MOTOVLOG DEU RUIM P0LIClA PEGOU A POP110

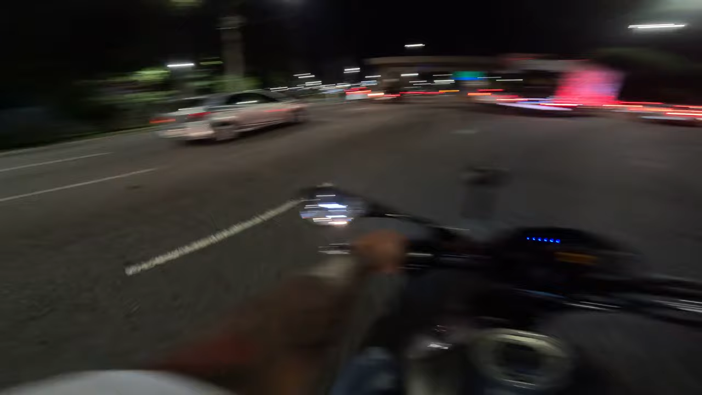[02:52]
É. O cara quase pegou a perna aí, é? Opa. Olha ele batidão. Aff, da época.
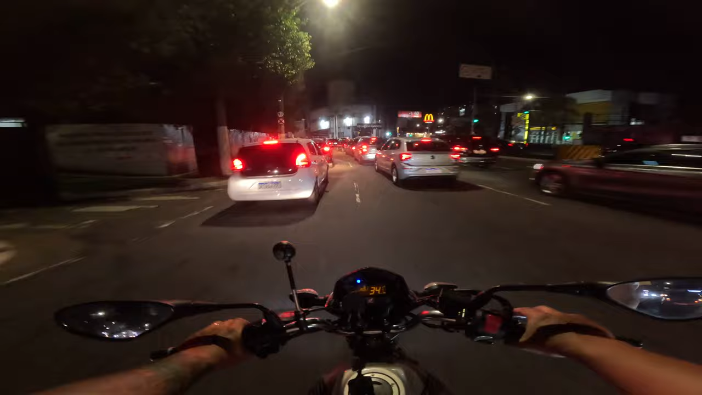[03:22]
Eu vi. Deve estar indo pra lá. Falou, o cara tá vindo aqui. Tá vindo mais cara aqui, mano. Chama reforço aí. Olha eles lá, ó. É. Lá na frente. Passa reto, né? Poxa, é logo duas, três. Os caras chamou reforço mesmo, hein?